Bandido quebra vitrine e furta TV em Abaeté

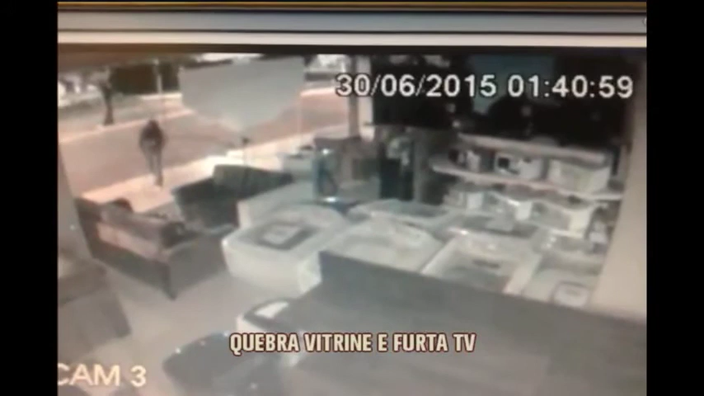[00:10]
Um homem se aproxima da vitrine e olha para dentro da loja. Ele se afasta e parece observar a movimentação. De repente, o ladrão corre e joga uma pedra na vidraça que é estilhaçada. Ele entra, pega uma televisão e vai embora. Ele entra, pega uma televisão e vai embora.